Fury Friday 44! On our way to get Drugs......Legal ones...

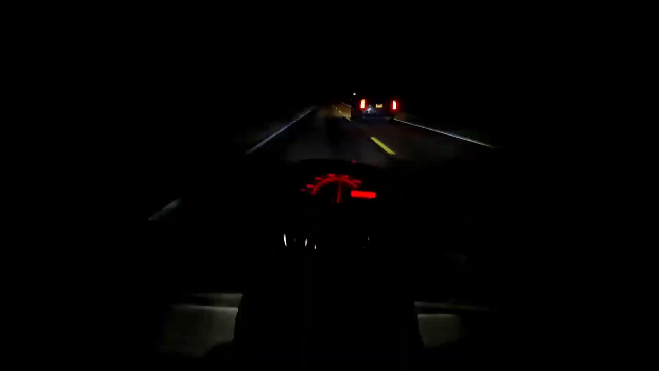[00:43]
And we're just going to voice over it like, Oh my gosh, look, eventually here pretty soon I'm going to turn on the high beam and it's going, Look how bright it is! No, it's a good headlight. It's great at night. How is it in the mirror? Does it hurt?